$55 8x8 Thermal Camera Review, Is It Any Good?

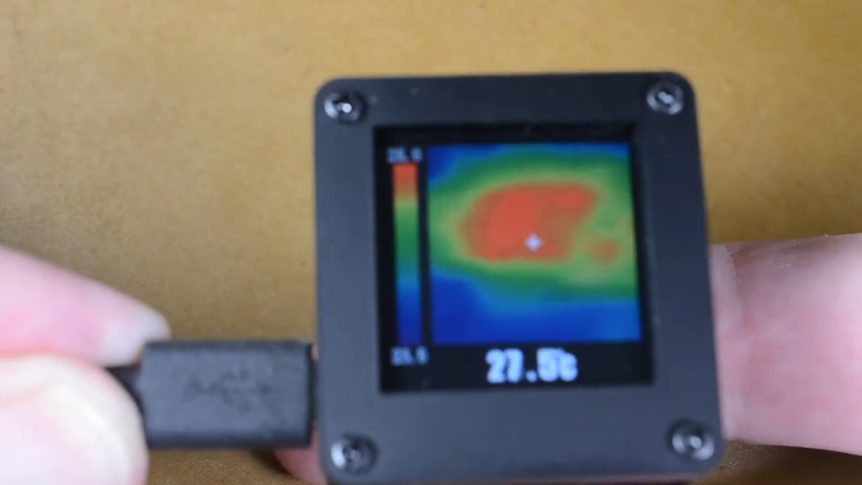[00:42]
On screen: spot 27.5°C
you can see it definitely gives us a thermal imaging all right so in this video
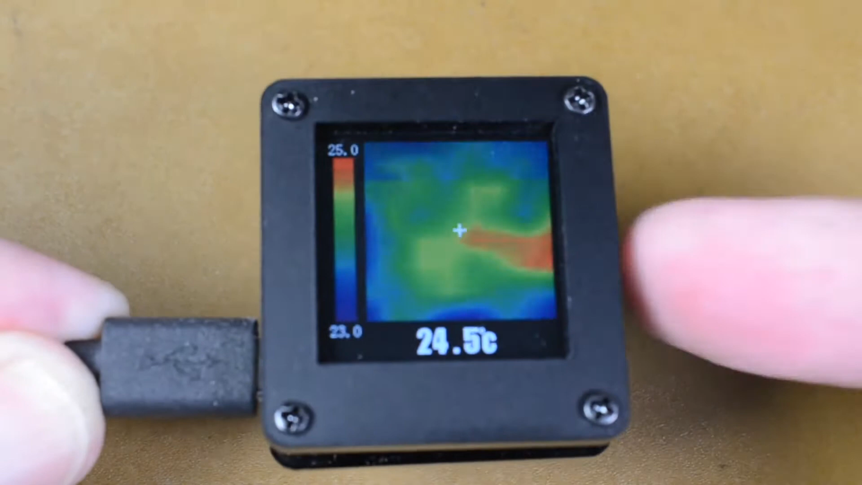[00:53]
On screen: spot 24.5°C
I'm going to show you the limitations as well as practical uses for this $55 thermal imager okay so while checking the heating vent here it is I noticed that of course we expected a hot spot of the heating vent what I didn't expect was to see two very warm areas sitting on the ceiling so if I step back a little bit you can see
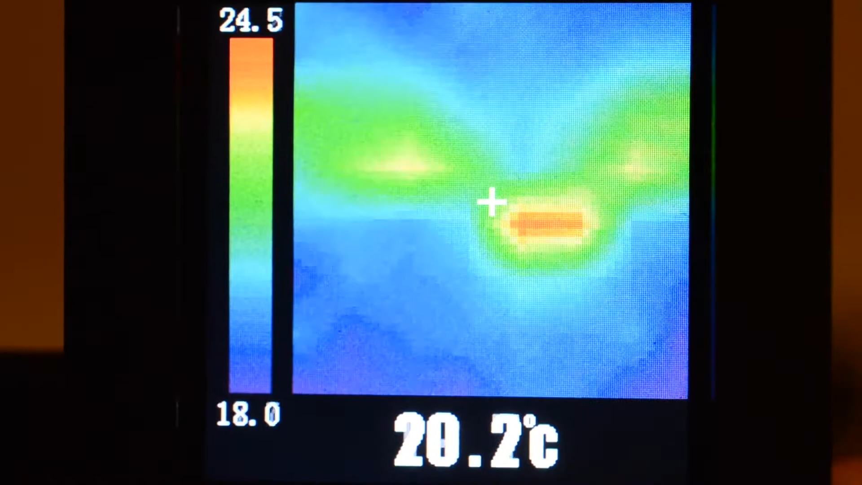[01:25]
On screen: spot 20.2°C
the heating vent followed by two lobes turns out that when the
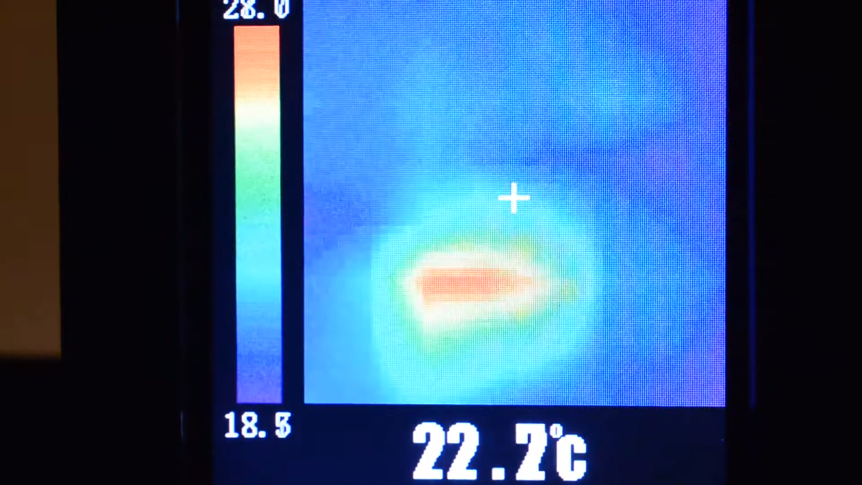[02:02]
happened here okay so I got up in a chair and I turned the vent upside down as you can see there are no hot spots on the ceiling anymore I said that's done but interestingly enough it never occurred to me that it would blow it on the wall and indeed the heater is running right now we've got a little hot spot on the wall not that big a deal but there it is I suppose
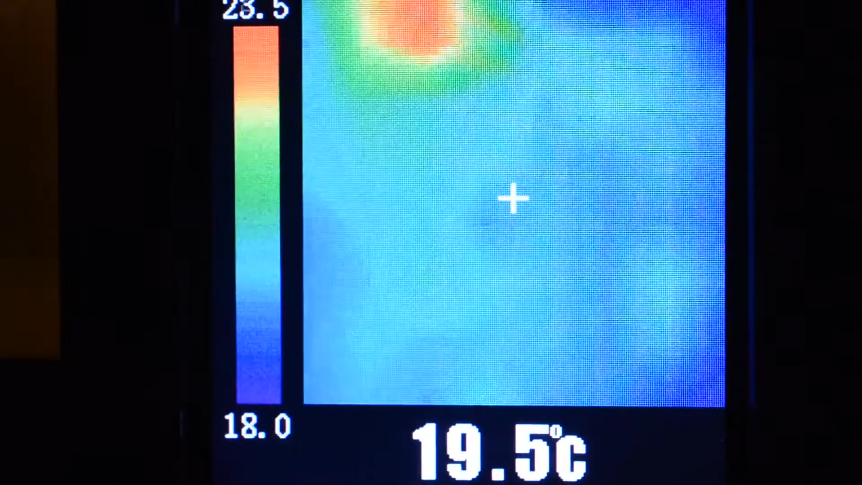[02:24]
On screen: spot 19.5°C
there's another hot spot uh kind of hard to see there's a warm spot on my dresser but I can't really show it to
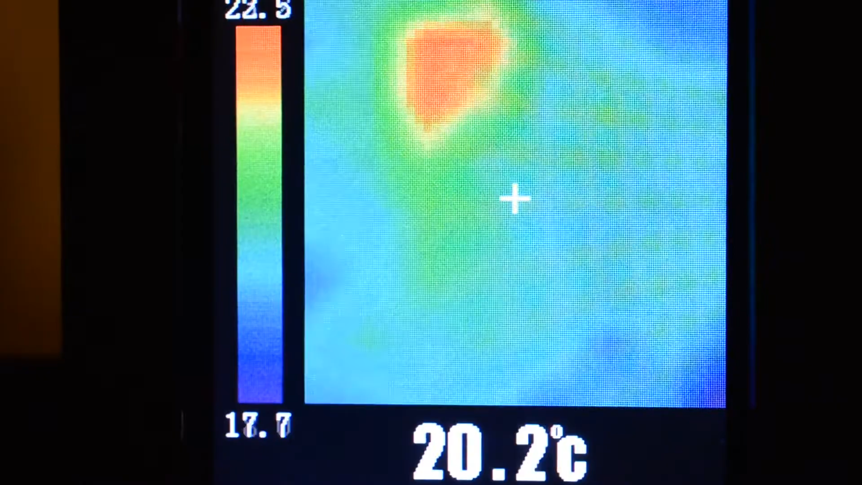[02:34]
On screen: spot 20.2°C
you right now it's not showing up very well so even in a low resolution of
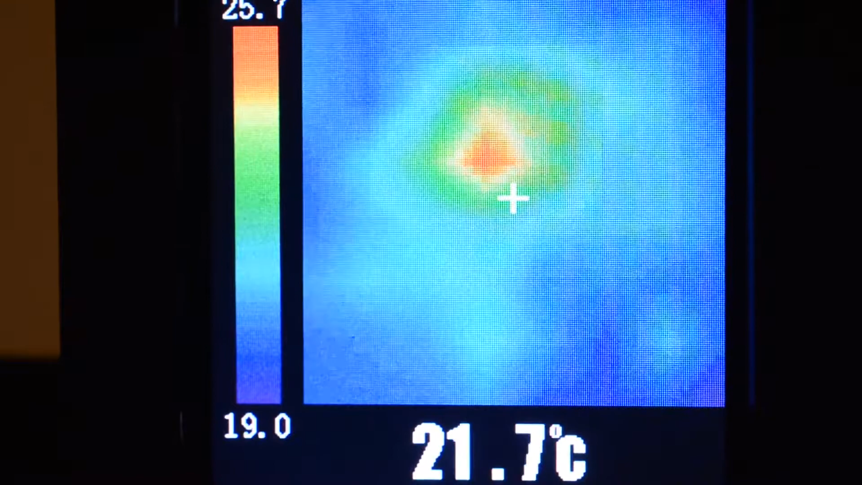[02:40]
On screen: spot 21.7°C
8x8 there's still a lot of interesting things you can spot
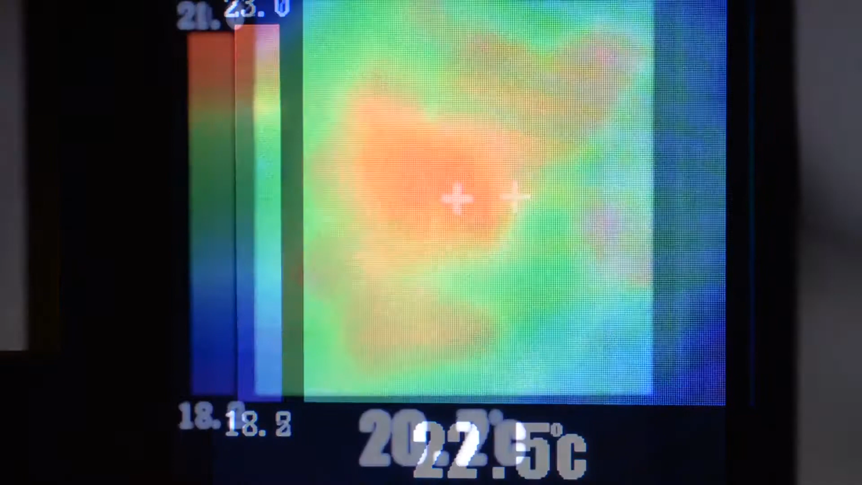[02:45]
okay so here is a 220 ohm resistor with just a 20th of a watt but I'm several inches away okay I'm going to go in very very very very close I'm probably in the order of half inch which I guess would be about 12 13 millimeters you just get the faintest indication of it there uh if I increase the current let's go to uh tenth of a watt
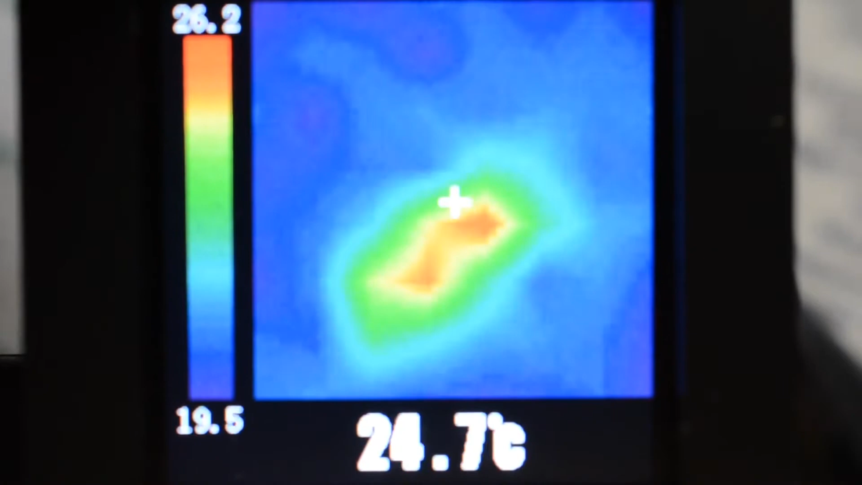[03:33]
On screen: spot 24.7°C
okay now we're running a tenth of a watt again from a distance it's just a sea of noise you have no idea where it is again we're going to move in that you know half inch mark this is where you can start to kind of make it out a lot better you can actually see the resistor and the heat it's producing which is not very much 25 point it jumps whereas
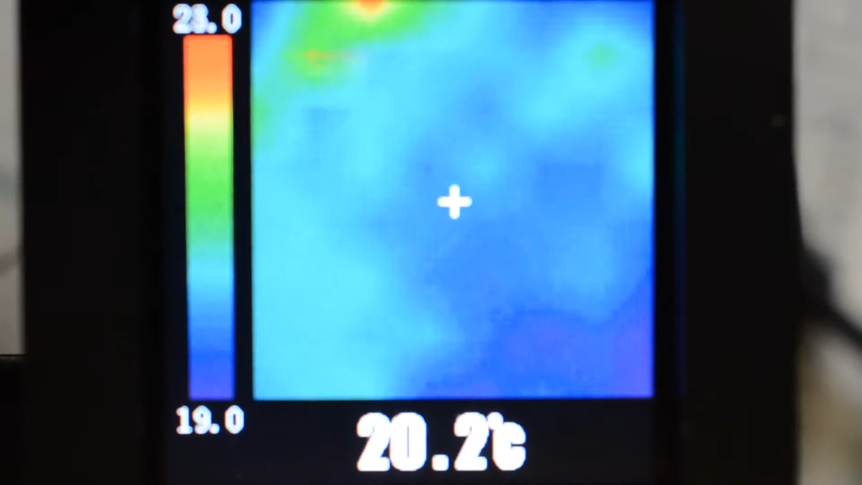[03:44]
On screen: spot 20.2°C
the background is 20 so it shows up but as I back off it you know we're uh I don't know 25 millimeters away and it's just lost a one inch by the way okay so we're going to go to now a quarter of a watt
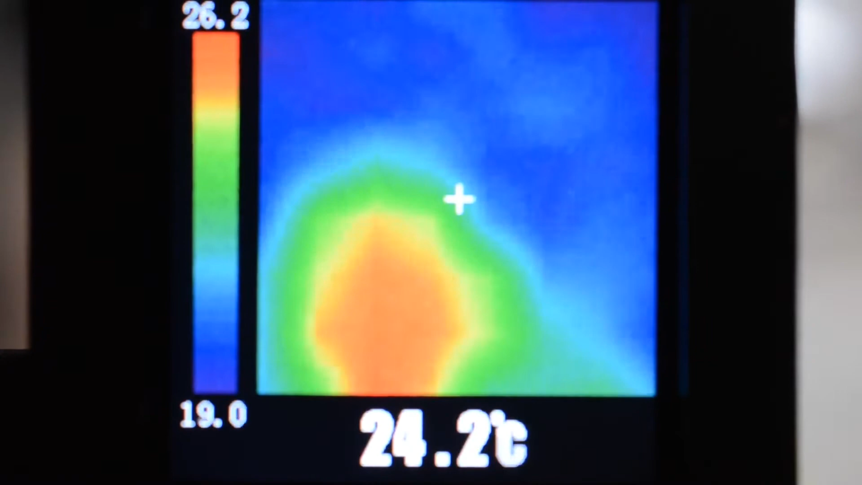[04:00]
On screen: spot 24.2°C, scale top 26.2°C, scale bottom 19.0°C
okay third um crud it's very hard to get this exact and the harder I try to get it oh close
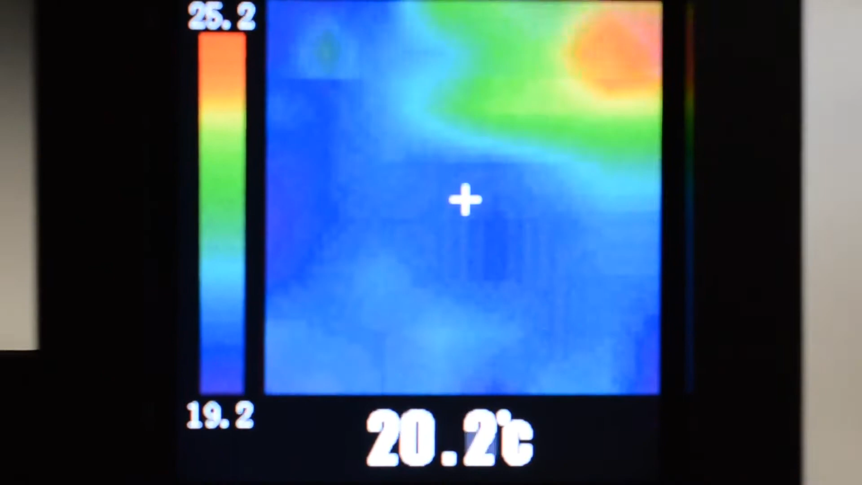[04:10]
enough okay so here we are at a quarter of a watt from a distance of you know several inches away as I move in closer I'm about one inch away again the heat from the resistor really starts to show up you can
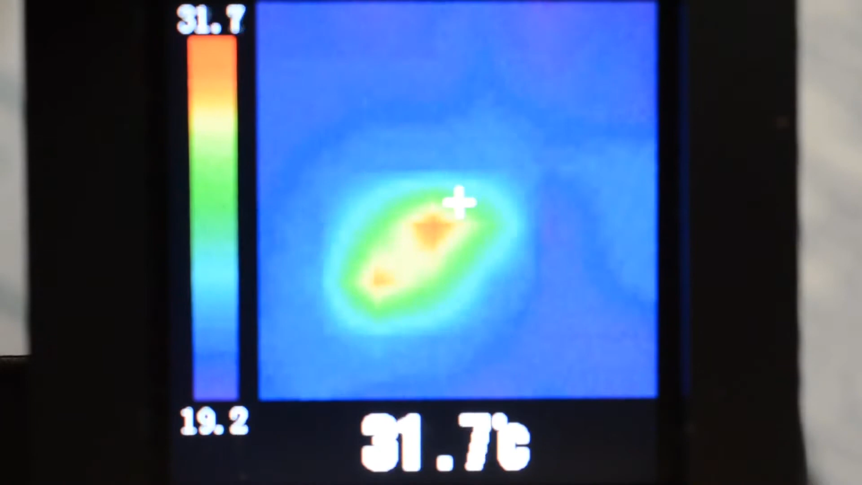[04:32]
On screen: spot 31.7°C
get it fairly close it's a bit on the fuzzy side but you can do it all right so
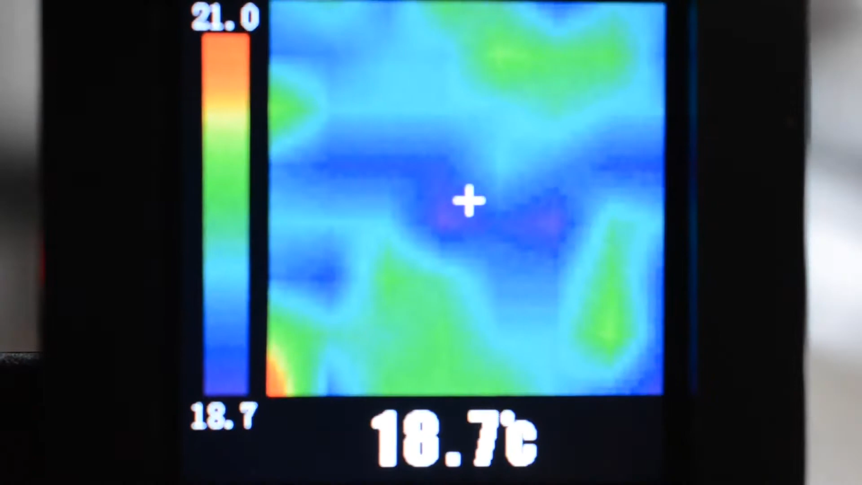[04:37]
On screen: spot 18.7°C
let's increase it to the half watt okay
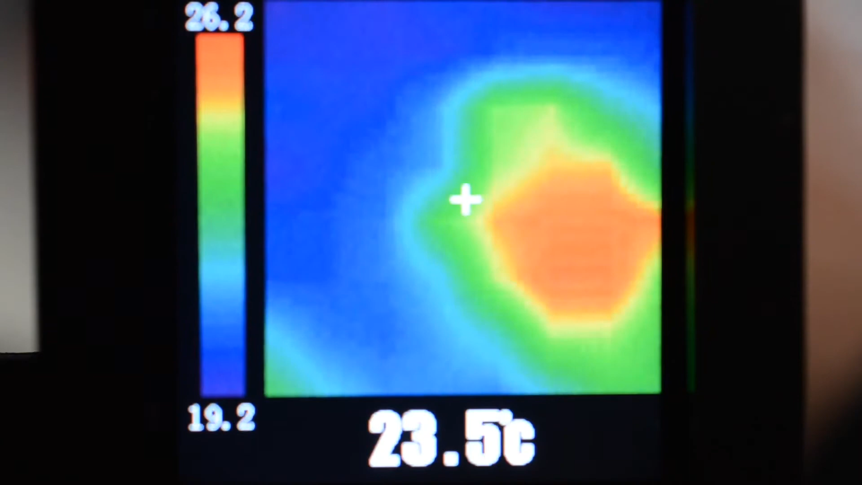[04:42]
On screen: spot 23.5°C
close enough okay now again several inches away you really can't tell much well it's starting to
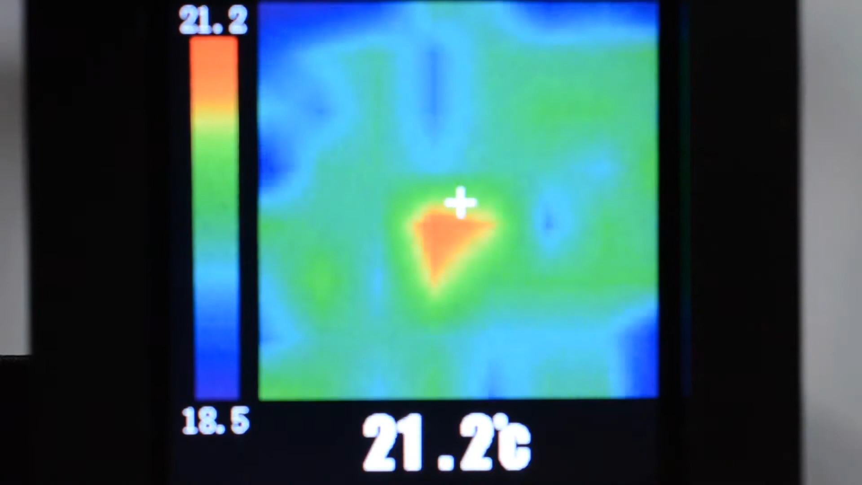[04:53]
On screen: spot 21.2°C
show okay I'm going to move to about 50 millimeters two inches away you can kind of see as I move the camera across how it tends to jump you can see it now I'm like 50 millimeters away or two inches as I get very very close to it you can kind of make out the shape of the resistor not very well so it is able
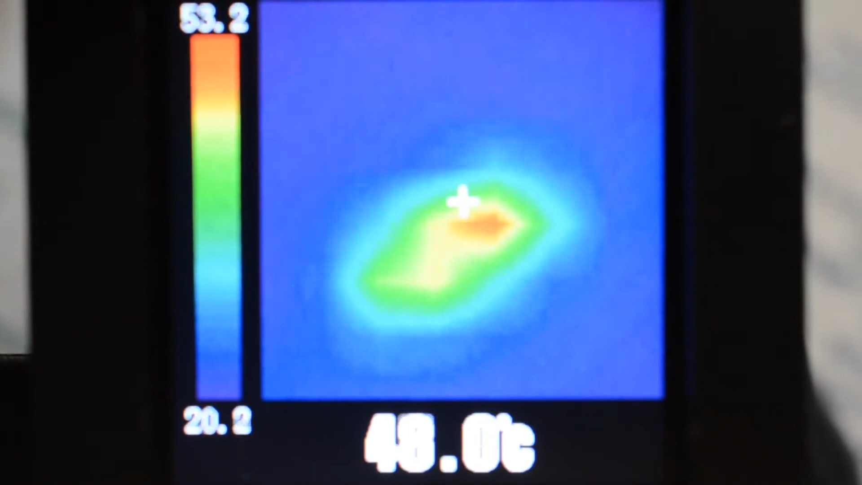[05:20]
to detect surprisingly um even a resistor see if we can get a good reading